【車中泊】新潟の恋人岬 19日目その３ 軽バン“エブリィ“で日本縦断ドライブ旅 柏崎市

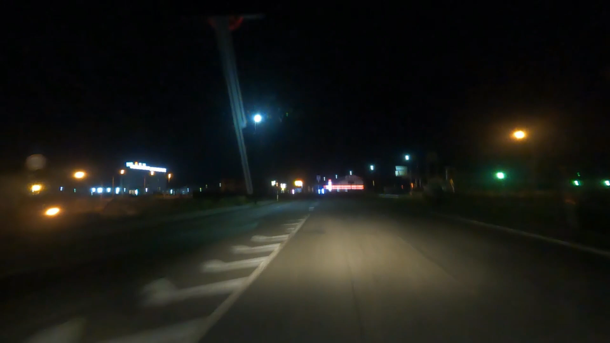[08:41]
はい時刻は11時45分ですね柏崎市から長岡です30分ぐらい遅られましたかな
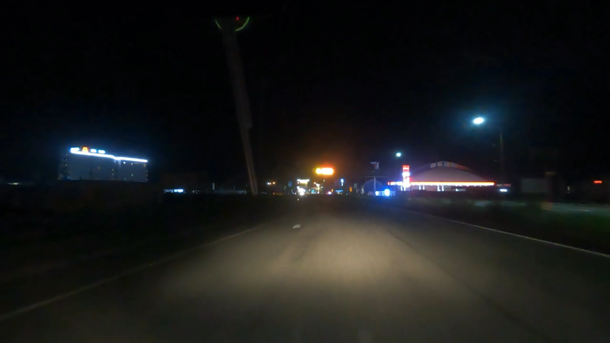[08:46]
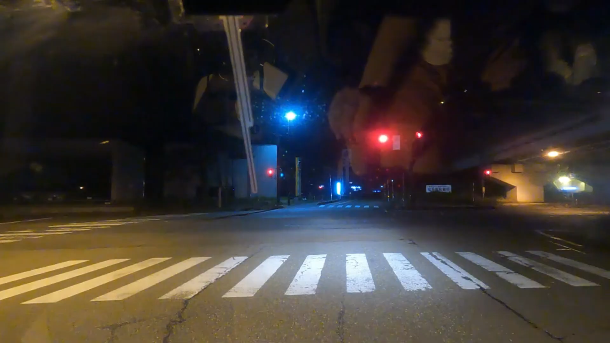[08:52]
寝なきゃ
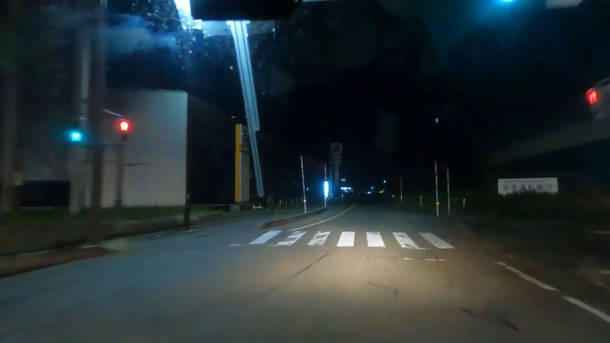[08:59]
はい、水野岡、長岡、花火館に到着しました今の看板にも書いてあるんですが花火で有名な町らしくてどうもここらしいと
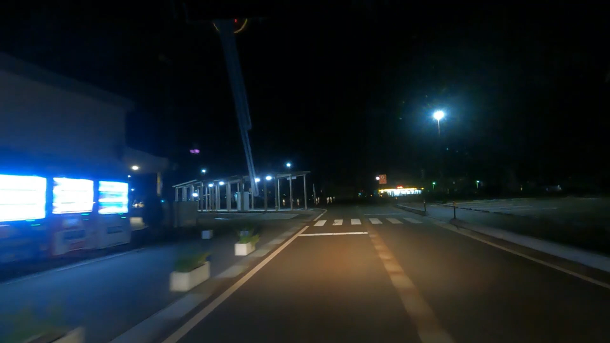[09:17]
詳しいことは分かりませんが今日はここに来るのはちょっと眠かったんで10分くらい途中で寝ました柏崎からここまで30分が走っている間にスイマが襲ってきたんで路肩にちょっと止めてパーキングがあったんでそこで寝ましたおー、車いっぱい止まってるね